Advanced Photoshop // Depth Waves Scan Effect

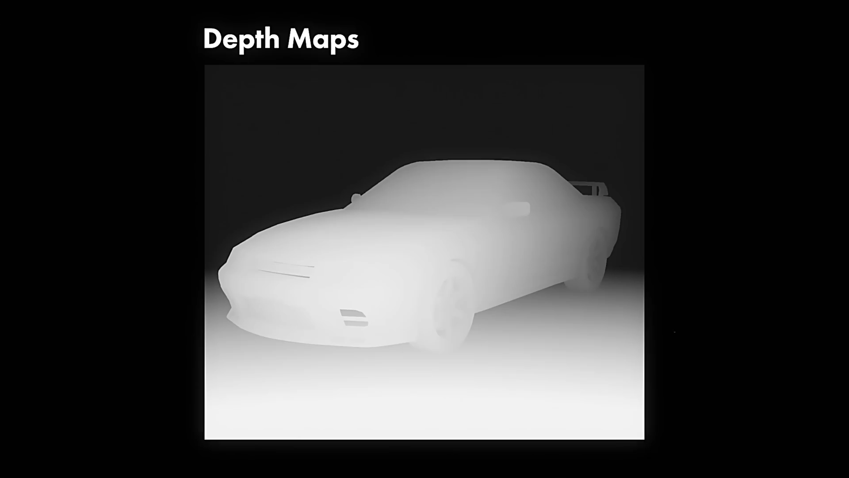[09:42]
The light and dark values only represent how near or far away something is to us. And a depth map is traditionally something that was pretty much only done by modeling something in 3D and then rendering a depth map because it's not at all how we see the world.